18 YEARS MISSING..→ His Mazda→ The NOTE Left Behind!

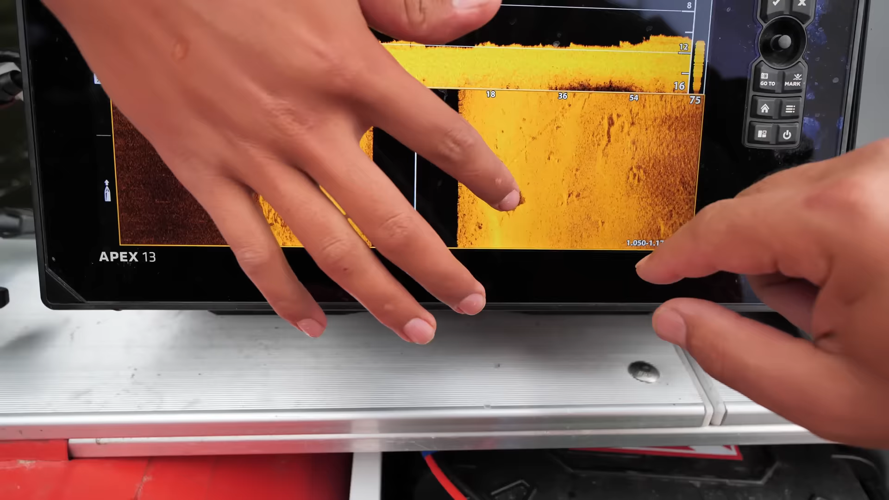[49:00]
Let's zoom in on it. Let's figure this out. I'm dealing with a pickup truck. The bed of a pickup truck. Yes or no? Okay. Like I am so confused. Wait.
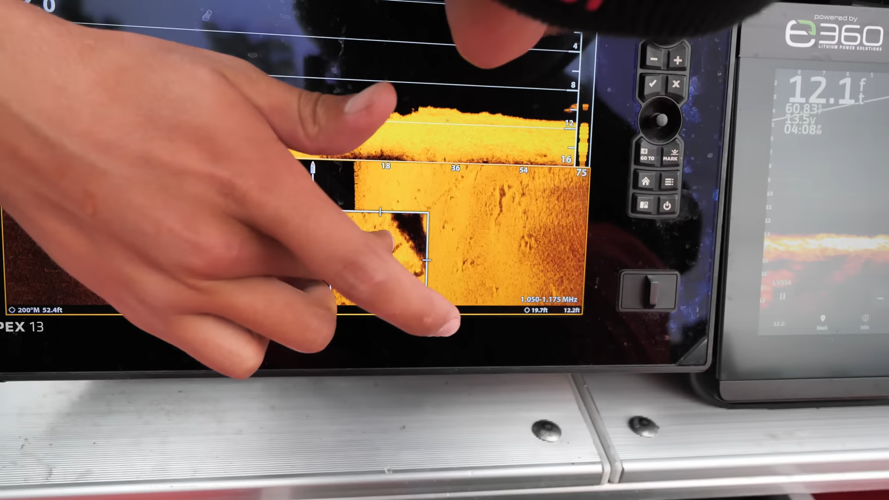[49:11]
Okay, wait a second here. What if there was something? So what if you have the bed of a pickup truck and something's in the back of the truck? Back of the pickup truck. And this is the front of the truck right there.
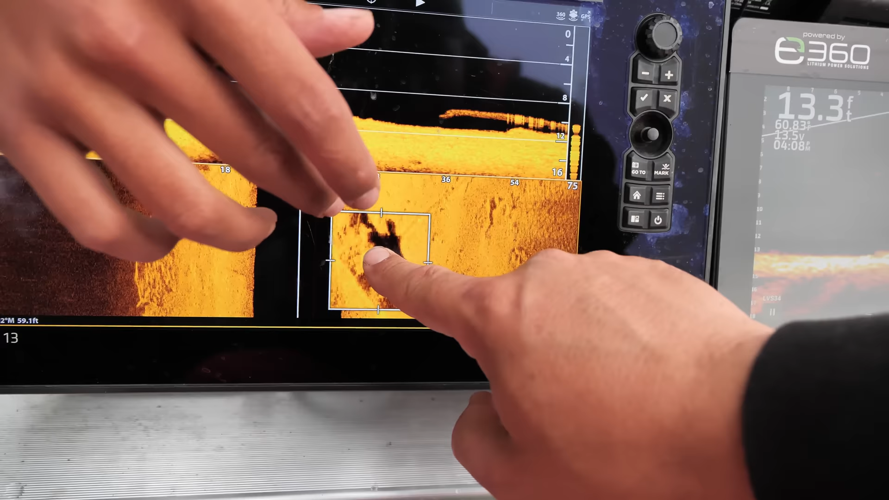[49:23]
That's the hood. Looks like the windshield. This looks like the back of the truck.
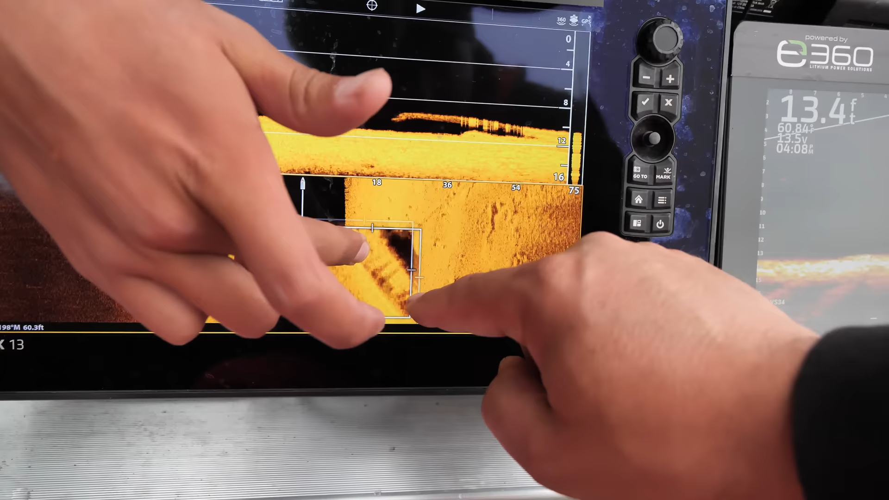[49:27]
This top totally looks like a truck if you look like that. Yeah. But then this doesn't look like a front end. Like it looks kind of crushed or there's something else. Well, because it's down, it's silted in.
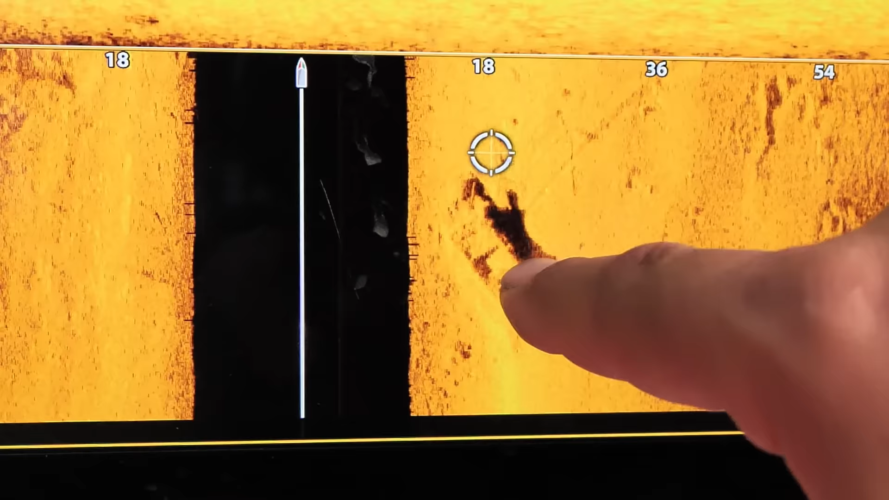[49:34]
Bed of the pickup truck. Yeah. Cab of the truck. Hood of the truck. What is in the back of it? That totally does, dude.
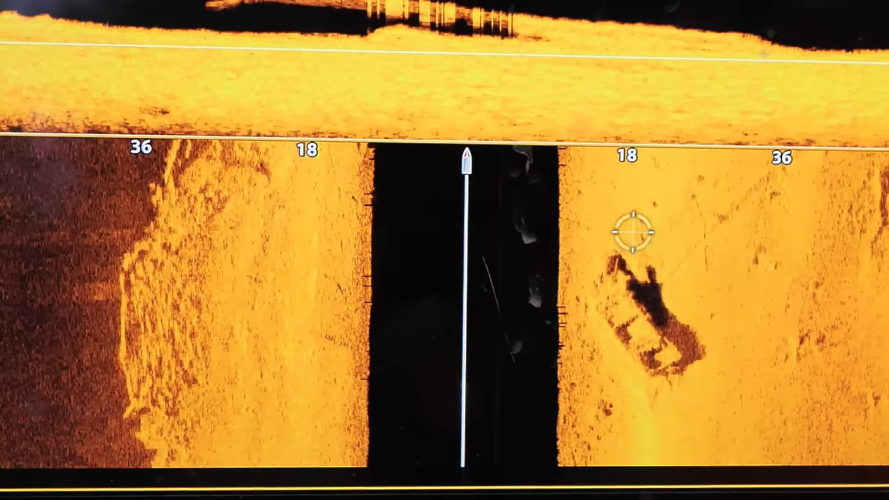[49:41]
It looks right side up, yeah? Yeah, it does look right side up. I know what it looks like.
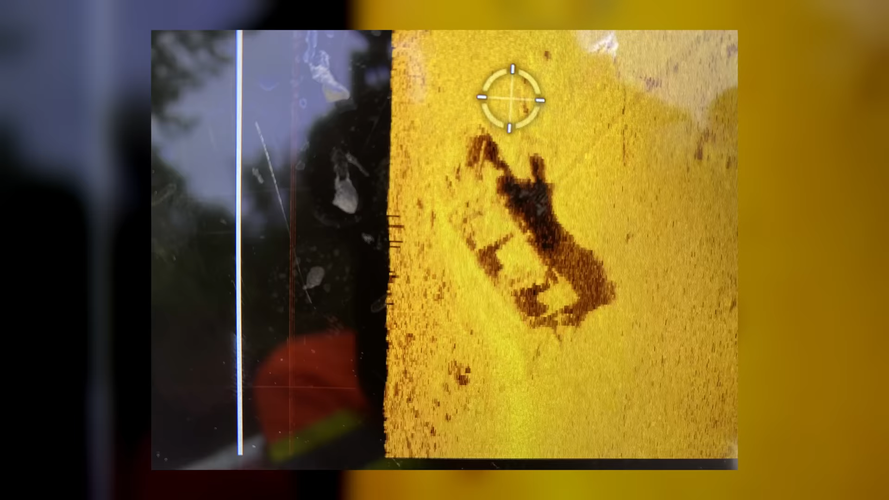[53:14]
It looks more like here's the bed of the pickup truck,
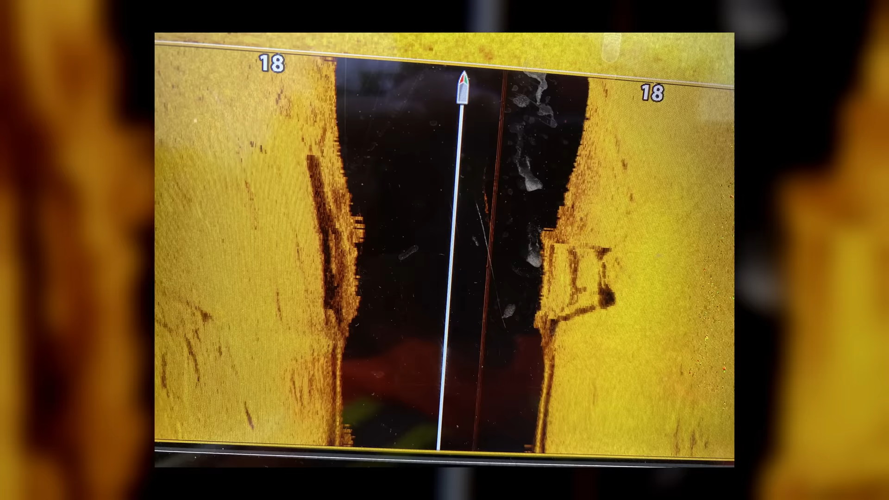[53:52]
And then I have one more shot of it sideways. The sideways shot gives me my width of the truck. You know, we're looking at, 6 to 7 feet wide in width and our 18 feet in length on this one.
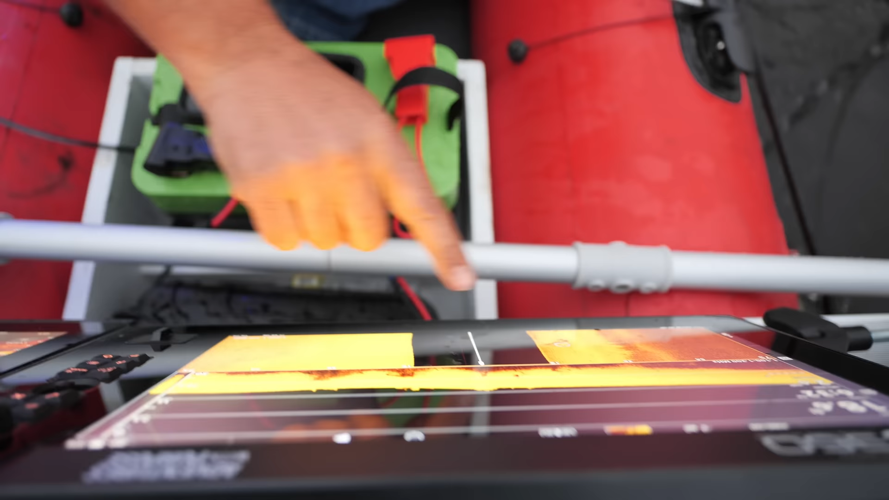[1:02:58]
Right there. Alright, let's rock it down.
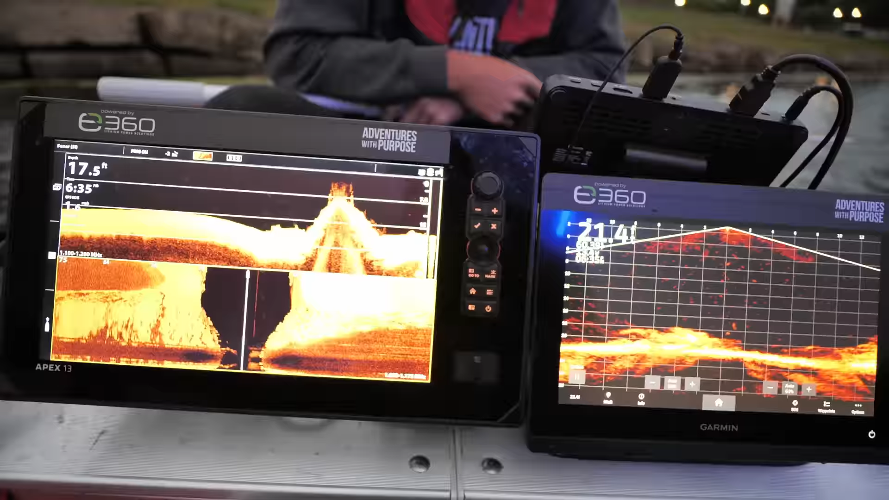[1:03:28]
Right there? Is that it? No, I'm gonna bring you right over it. Okay. You can control that though. Cool.
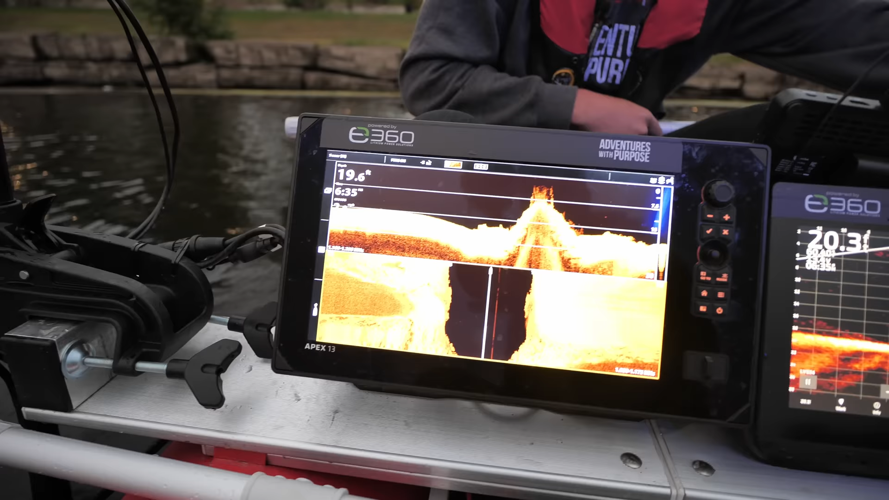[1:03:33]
It's still off to my left.
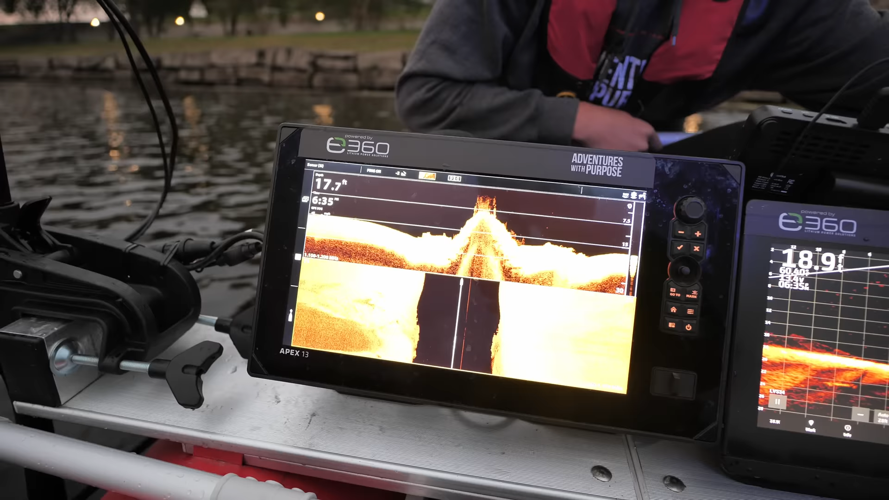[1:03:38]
I'm gonna come in right near the bush there.
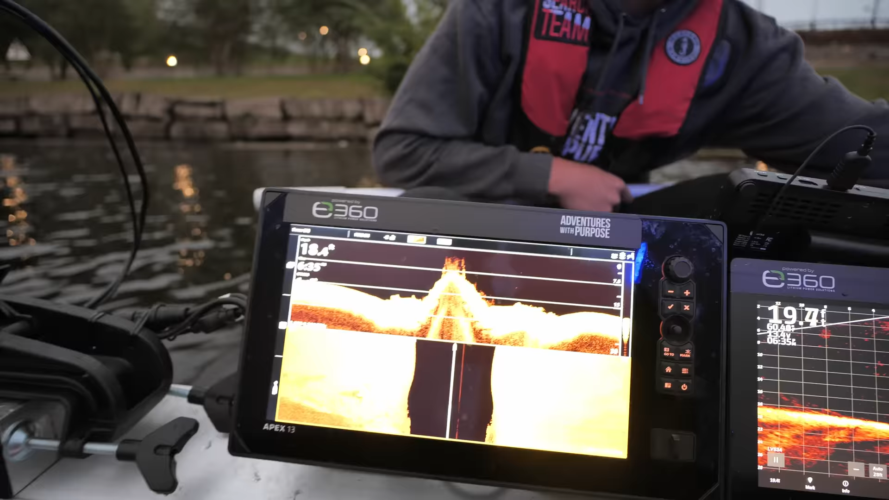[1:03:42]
I see on live scope first. All right, it's off to my right.